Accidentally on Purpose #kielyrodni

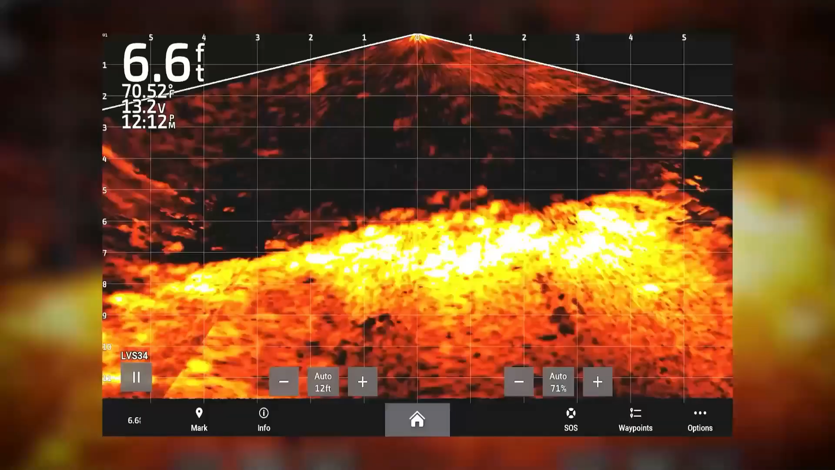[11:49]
On screen: depth 6.6 ft, water 70.52°F
That is giving me a really weird reading. It looks just like a car.
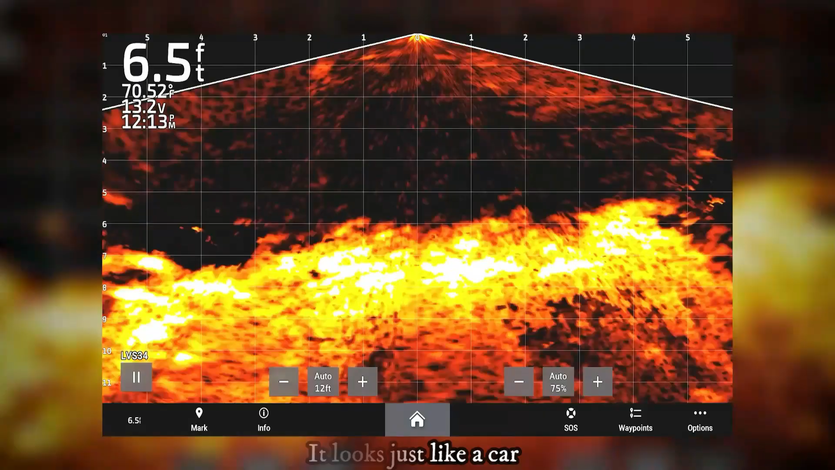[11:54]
On screen: depth 6.5 ft, water 70.52°F
It looks just like an SUV.
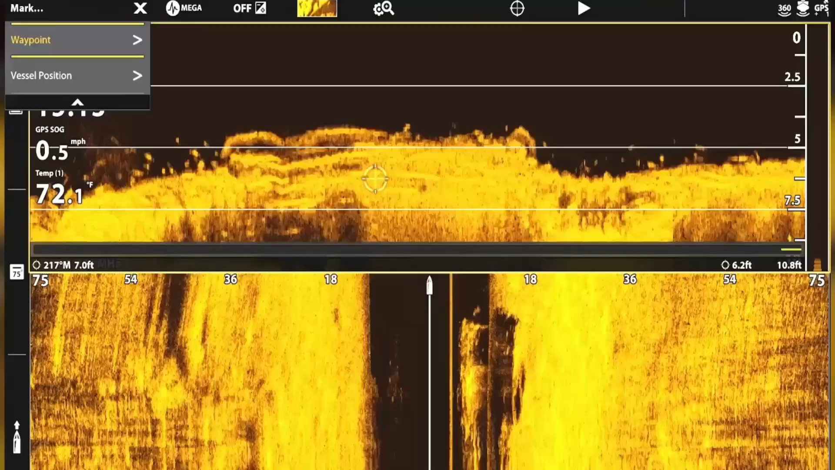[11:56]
On screen: water 72.1°F, speed 0.5 mph
And it looks like it's giving me some misreadings the way a newer car would.
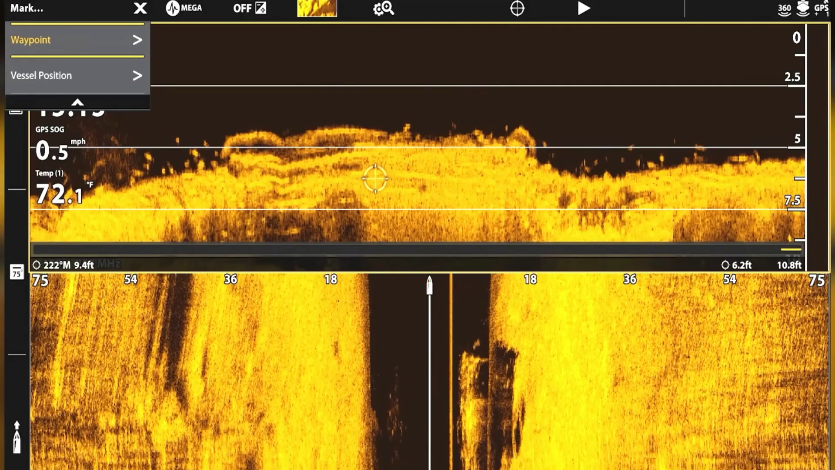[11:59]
On screen: water 72.1°F, speed 0.5 mph
So amazing scan. Great job, man. Great job scanning that.